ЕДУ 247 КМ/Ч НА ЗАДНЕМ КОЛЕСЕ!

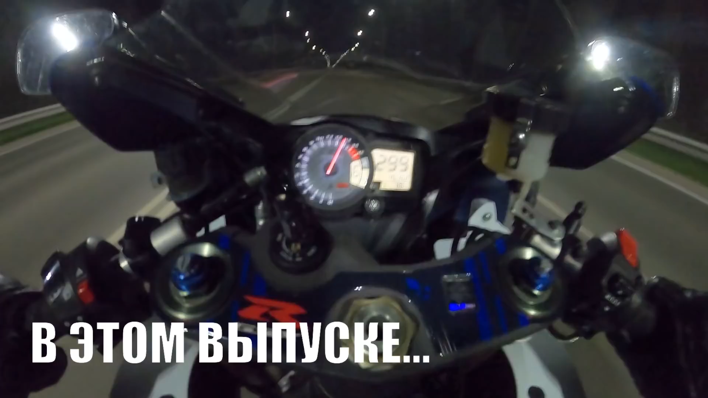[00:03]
Конечно, это надо стальные яйца иметь. Я просто вот ехал 240, думаю, да ну махуй.
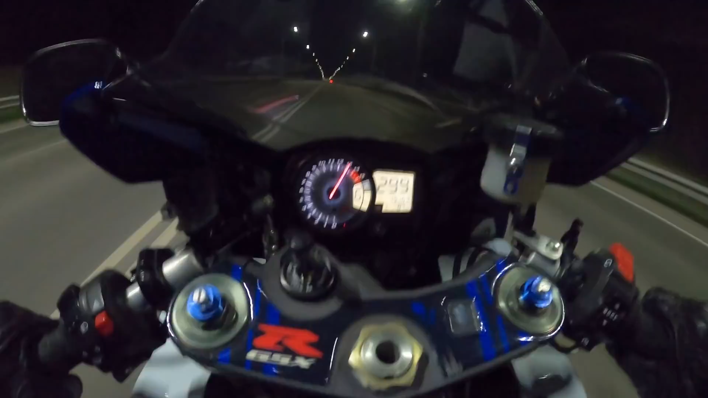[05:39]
Окей, до 300 на самом деле она очень бодро бежит. Давайте сейчас попробуем на второй передаче по баллону.
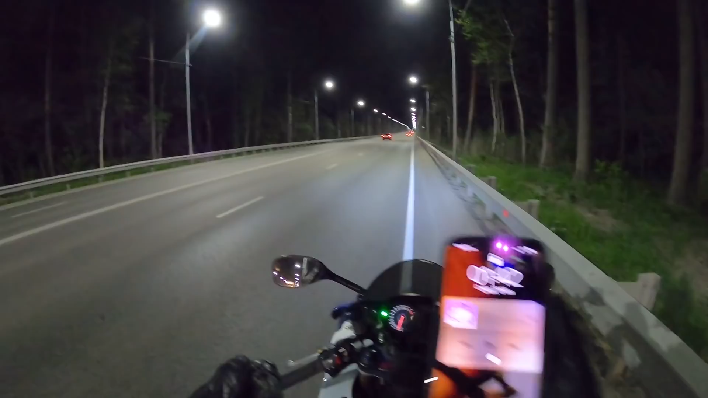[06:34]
Ребят, самое стрёмное, что время 1.42, а машины по сей час катаются, блядь. И когда ты летишь на заднем, тебя не видно, и это очень опасно. Так, на второй передаче у нас что получилось? 205, где-то так, да? Я видел, что-то 200 было. Вот сейчас третья передача, вот здесь, ребят, нереально очково. Потому что у меня первый опыт, блядь, на третьей передаче, я не знаю, до скольки она едет. Давайте сначала посмотрим, до скольки третья передача Васильчику едет, блядь.